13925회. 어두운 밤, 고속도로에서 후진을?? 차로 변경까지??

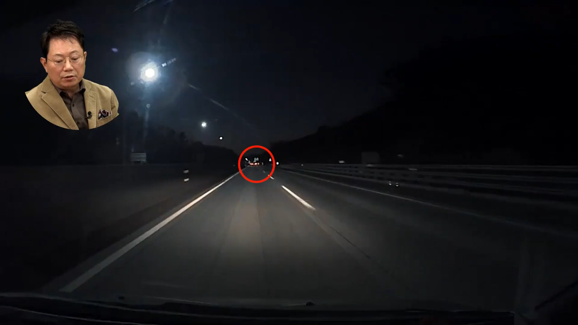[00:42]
내 앞에 가는 차 1차로 지나갑니다. 그런데 나도 그냥 지나가면 되는 거죠? 저 2차로 차가 좀 천천히 가나 보다. 그런데... 어? 1차로 차 지나갔죠? 내 앞에 차? 이때 뭐야?